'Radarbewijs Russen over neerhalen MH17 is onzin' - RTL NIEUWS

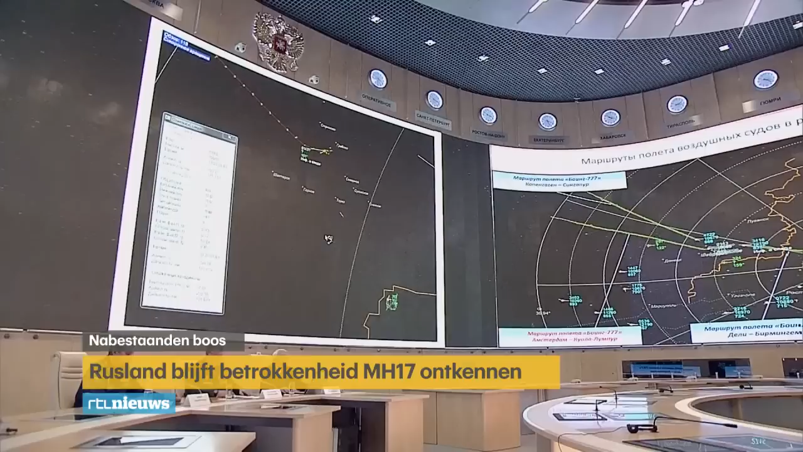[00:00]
Dat zou blijken uit de radarbeelden die de Russen presenteerden van het moment dat de MH17 neerstortte.
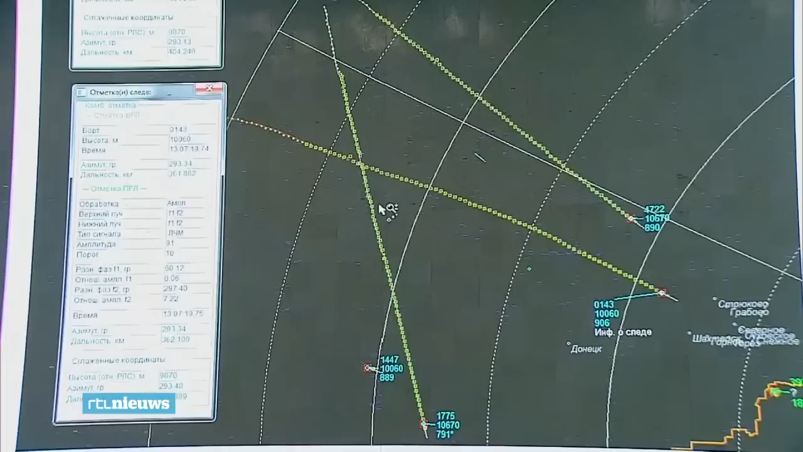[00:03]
Beelden waarvan ze altijd hebben gezegd dat ze die niet hadden.
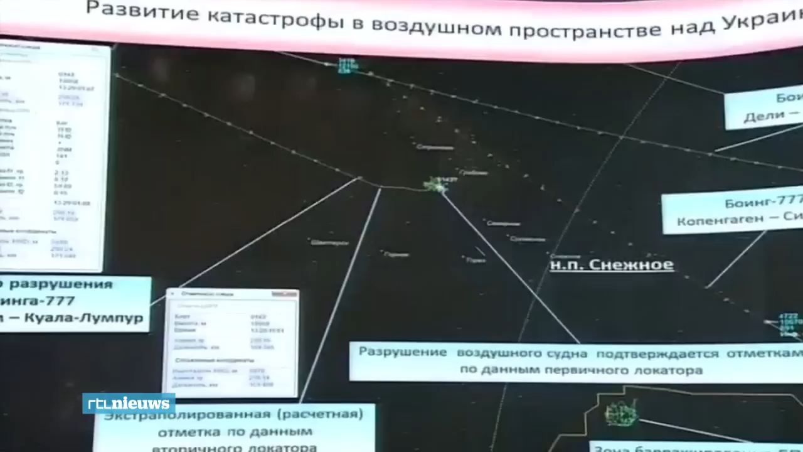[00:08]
Heel merkwaardig, zegt nabestaande Piet Ploeg.
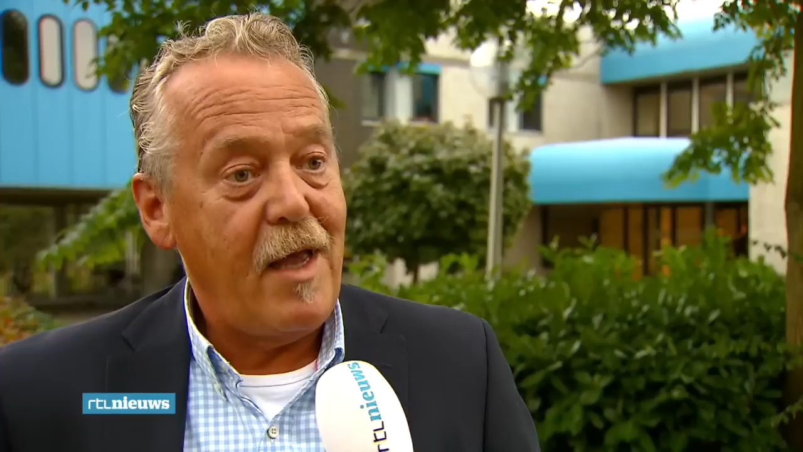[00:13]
Dat waar ze twee jaar de tijd voor hebben gekregen. Namelijk om aan te geven hoe de raket precies gaat door middel van de radarbeelden. Ze waren er niet, ze waren gewist. Opeens is die er. En het is een verhaal wat haak staat op wat de onderzoeksraad tot nu toe heeft aangegeven. Wat het ook het OM tot nu toe heeft gezegd.
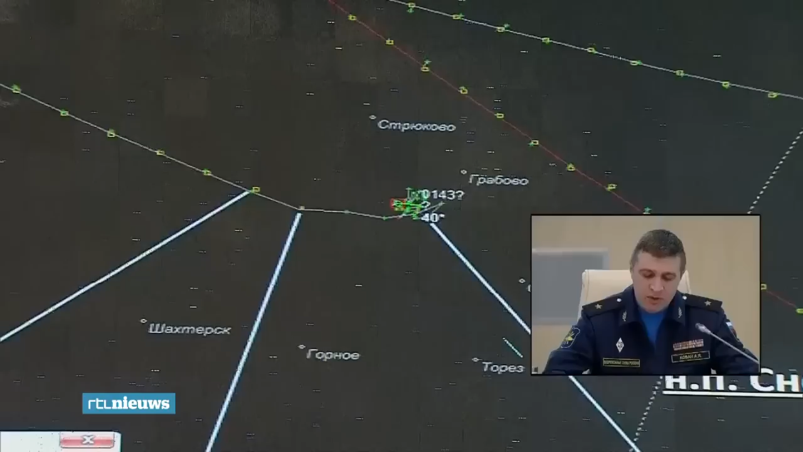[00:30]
Volgens de Russen moet de raket afkomstig zijn uit Oekraïns gebied. Omdat er op radarbeelden van pro-Russisch gebied niets te zien zou zijn.